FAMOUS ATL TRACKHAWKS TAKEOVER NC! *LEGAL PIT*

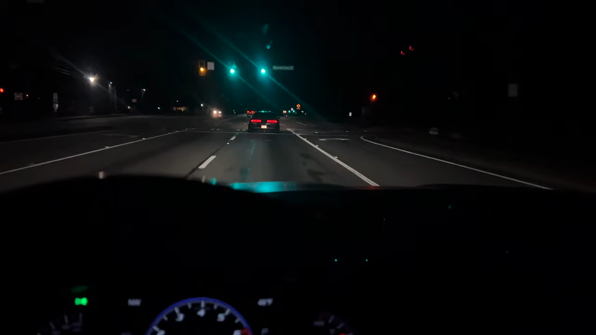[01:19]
But as I can see right now, we're following the wide body Charlie, you know what I'm saying? The camo cap. I'm in a pink tracky, feel me? And we is on the way to Charlotte, North Carolina. But of course, I won't throw my guy until I drop it a bit, and I'll be long gone. See, y'all fuck nigga can't do shit to me. As y'all can see, we got a long ass drive because it is 6:15 right now, and we probably won't even get in that bit till like 11, 12 o'clock.